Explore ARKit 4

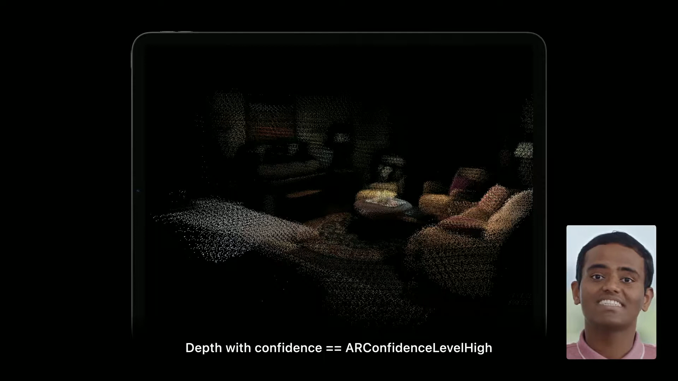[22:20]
Your application and its tolerance to inaccuracies in depth will determine how you will filter the depth based on its confidence level. Let's take a closer look at how we built this app.